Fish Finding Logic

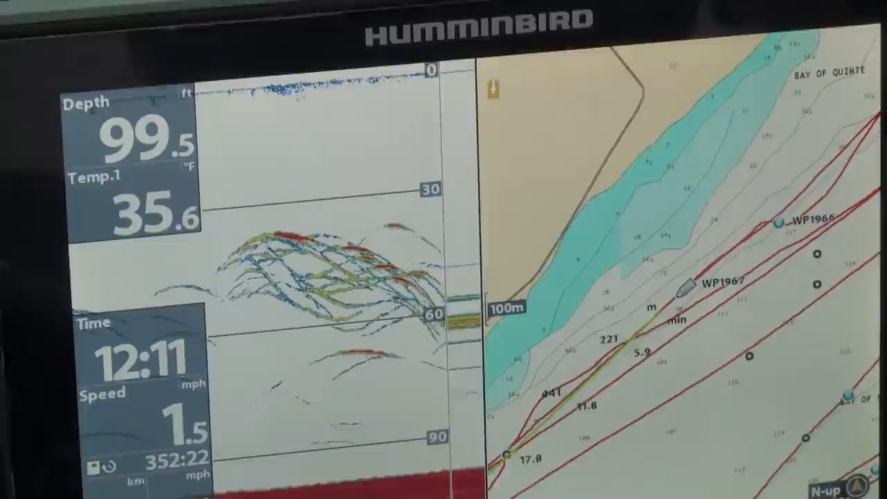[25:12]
On screen: depth 99.5 ft, water 35.6°F, speed 1.5 mph
down imaging and sonar on here you can really see the separation of the bait fish from
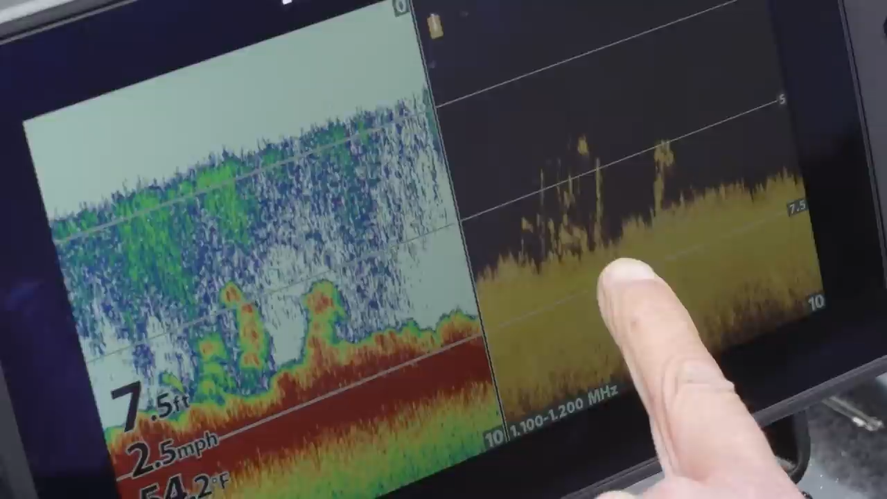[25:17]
On screen: depth 7.5 ft, speed 2.5 mph
the game fish fishing around the cover it is just an amazing amazing unit
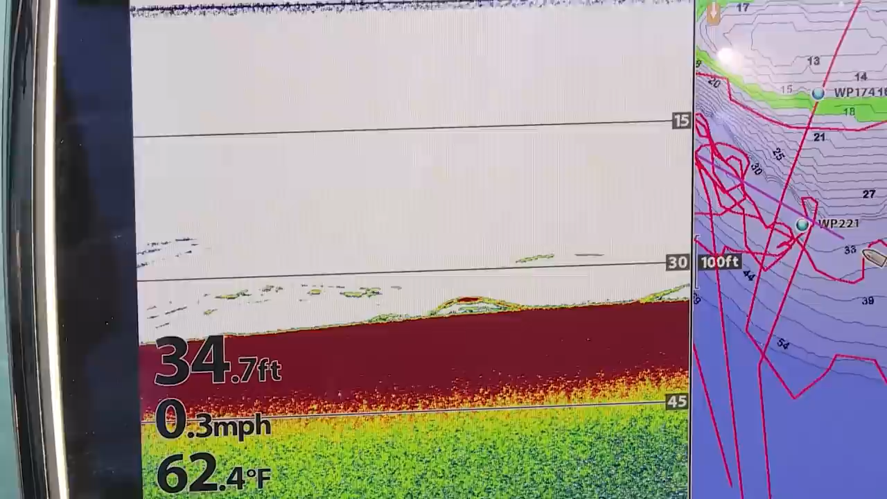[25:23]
On screen: depth 34.7 ft, water 62.4°F, speed 0.3 mph
and you can see from some of these screenshots here just how much clearer you
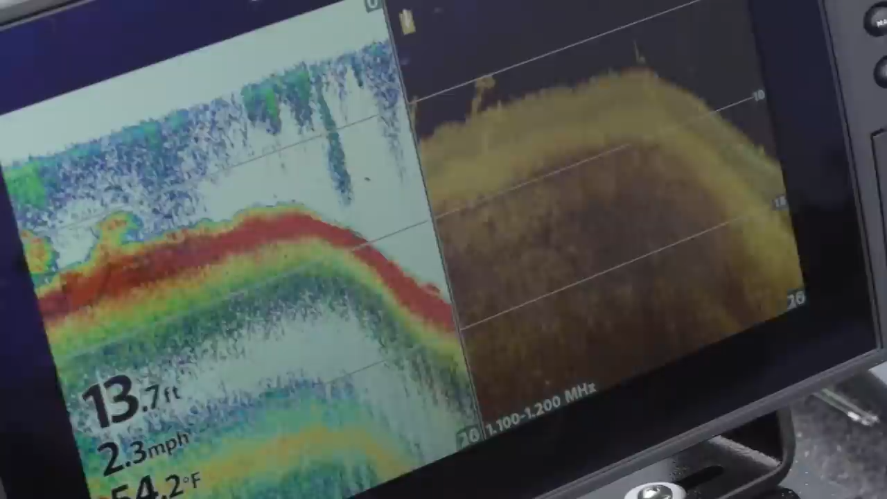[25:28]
On screen: depth 13.7 ft, speed 2.3 mph
can see down in the water and just see where the fish are what the cover looks like
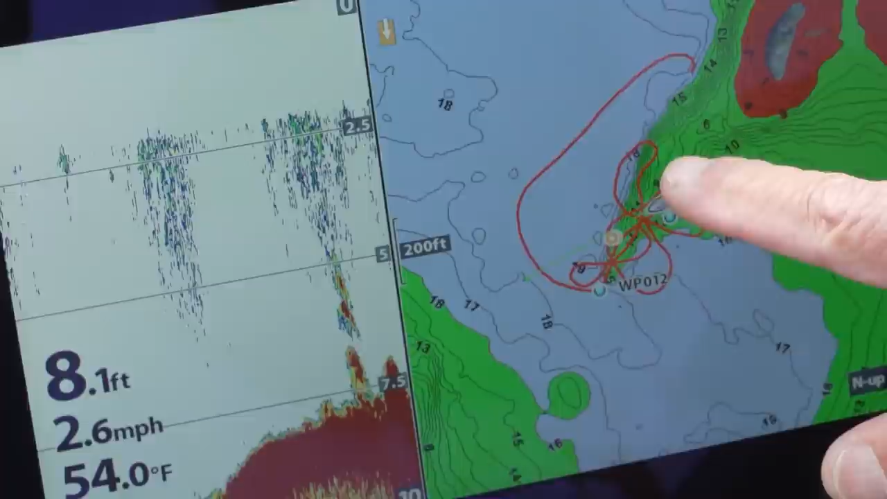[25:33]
On screen: depth 8.1 ft, water 54.0°F, speed 2.6 mph
just incredible the helix nine chirp mega down imaging from hummingbird and lastly from balls out mounts over my shoulder here we